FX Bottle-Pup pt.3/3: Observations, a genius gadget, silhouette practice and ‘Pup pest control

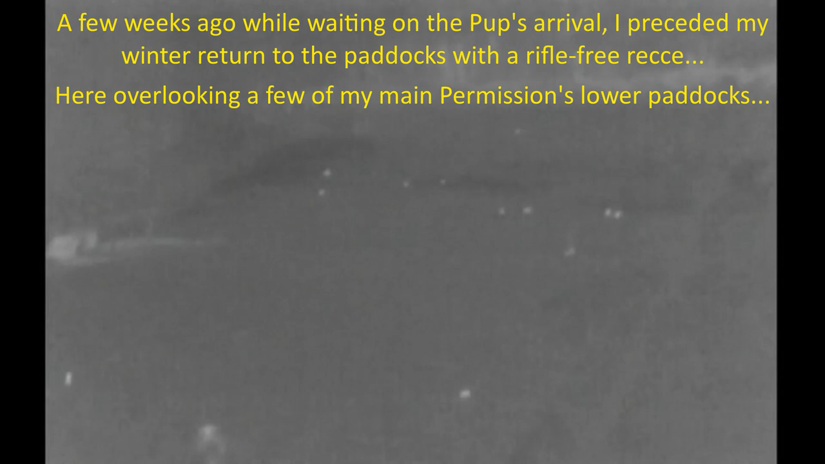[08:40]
Overlooking one of my permissions, I just counted 43 rabbits between these three paddocks I'm looking at right now.
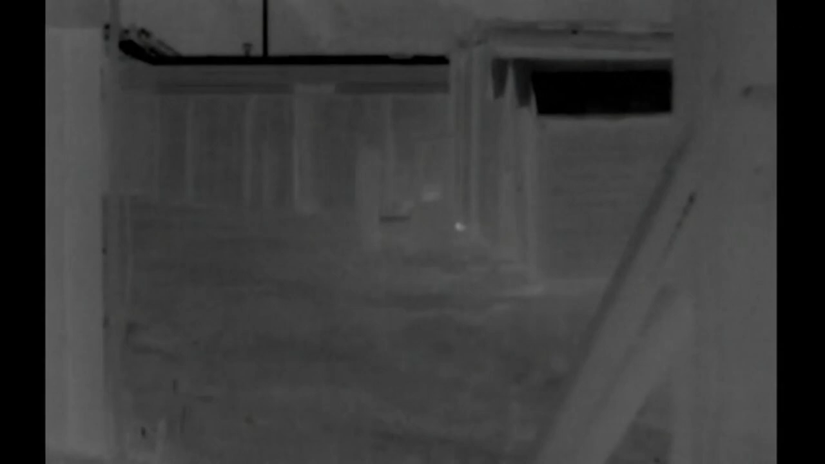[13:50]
I suspect that's a rabbit over there in the distance.
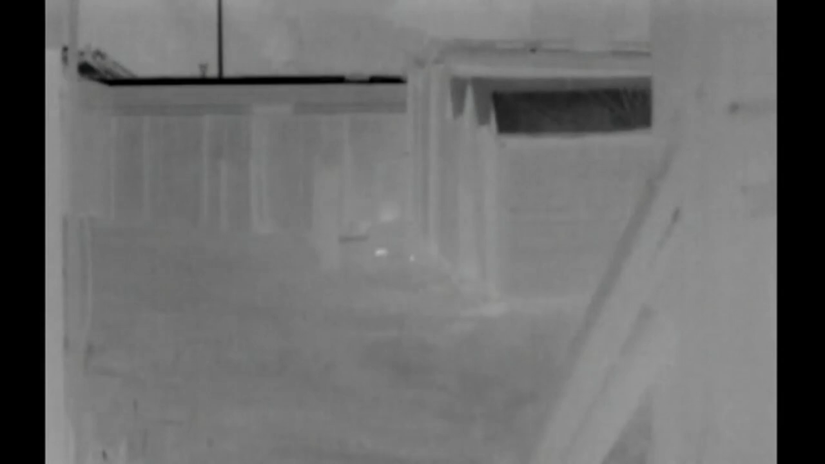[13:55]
Now what's that to the right of a small rabbit?
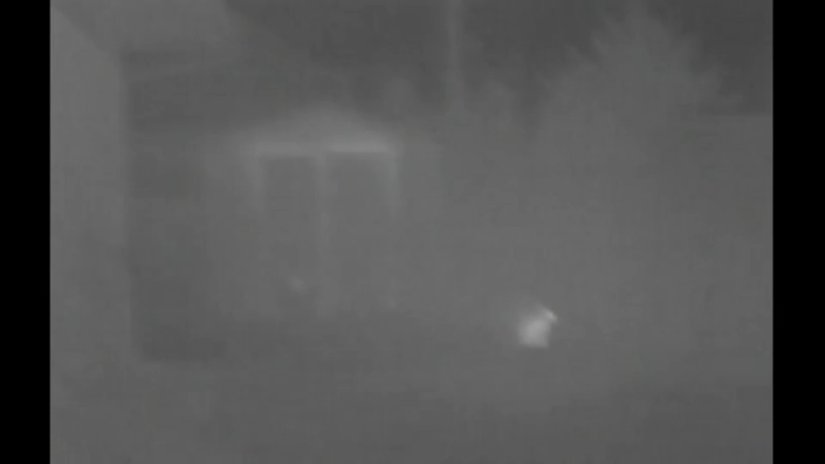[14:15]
Spooks the cat has just come out of his little shed there.
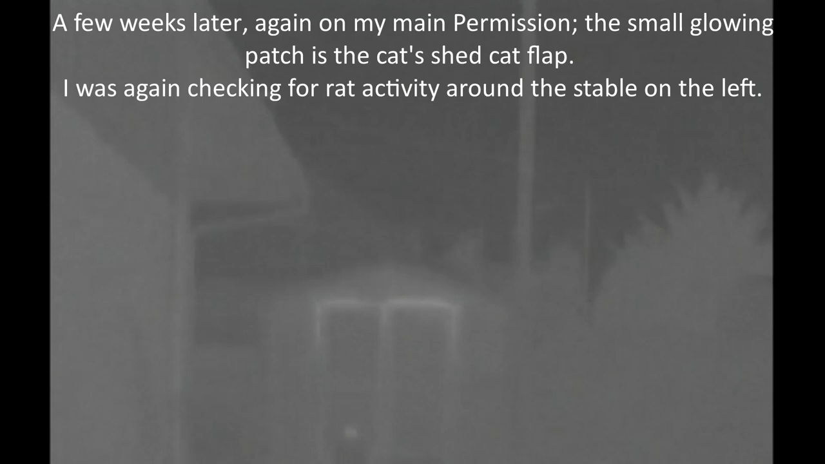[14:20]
Don't get ready for his evening prowl. Oh.
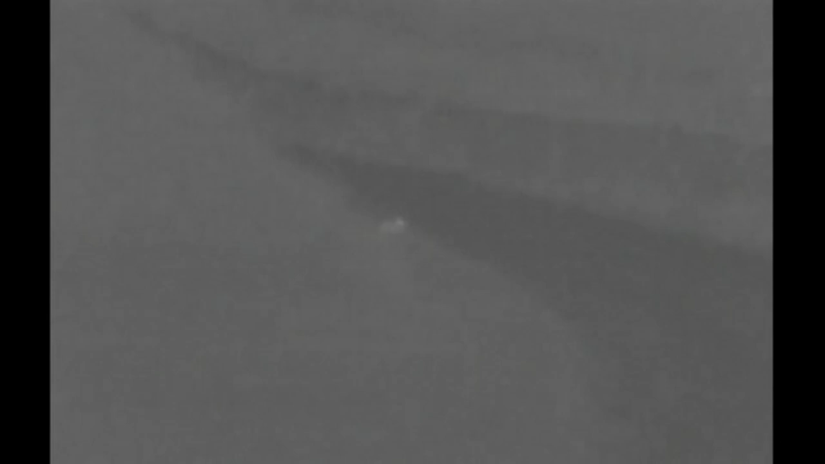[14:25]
And there's one rabbit out at the moment on the back drive.
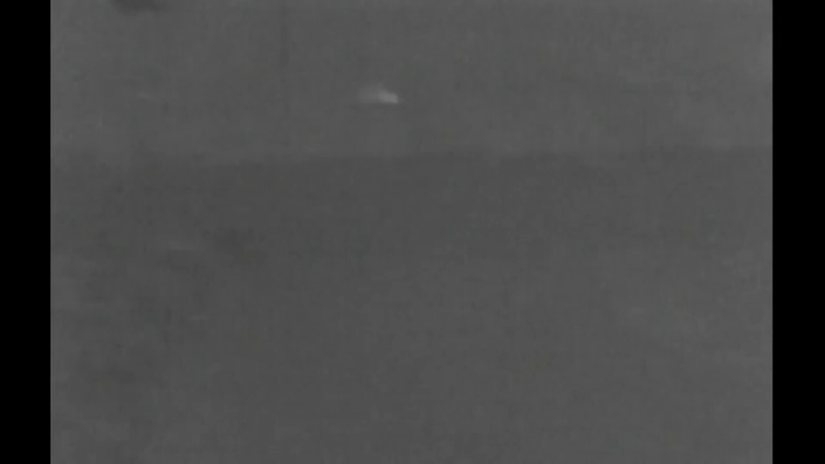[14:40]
There's a horse and there's one or two rabbits. That's the house I was planning to head for tonight after seeing a dozen rabbits in front of it.
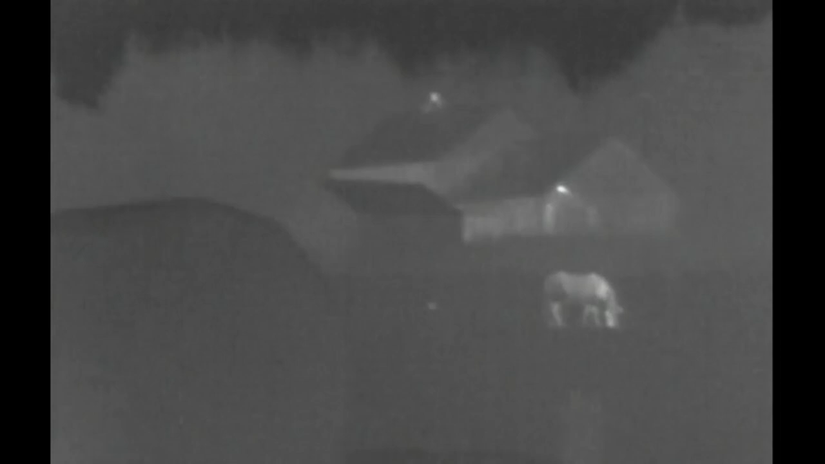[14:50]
Oh. There's the second one behind the horse.
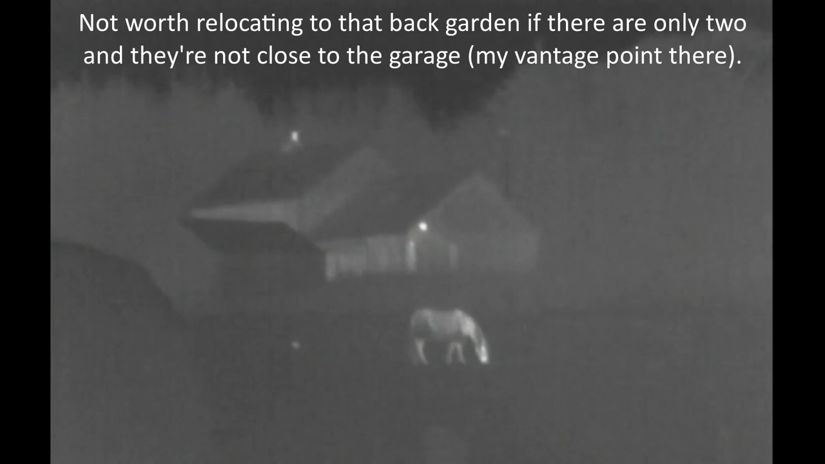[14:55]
Only two tonight so far.
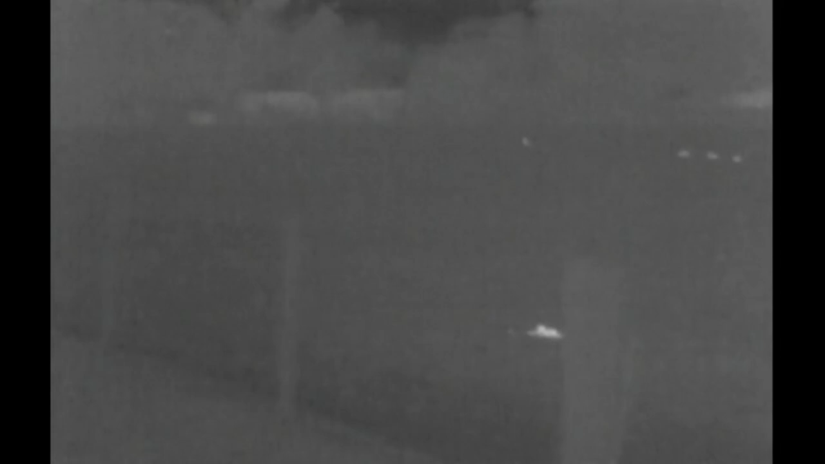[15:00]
Fresh horse dung.
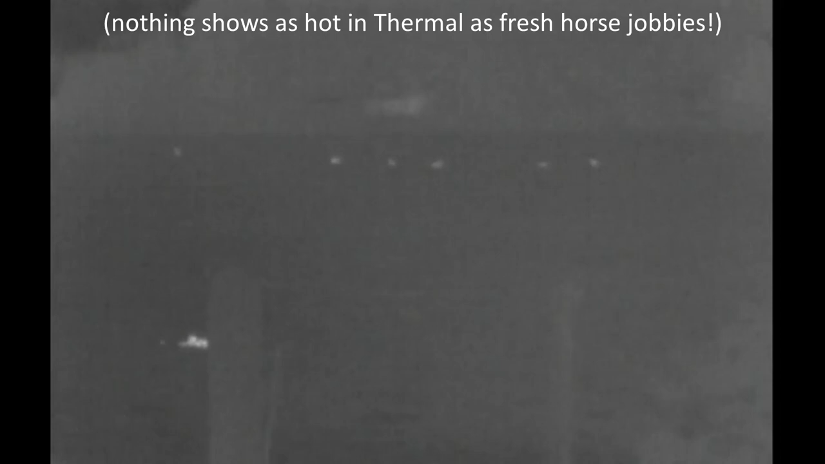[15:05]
Seven rabbits. The breeze is from behind me, 15 miles an hour, which is why I was going to be in that garden right there, with the breeze in my face.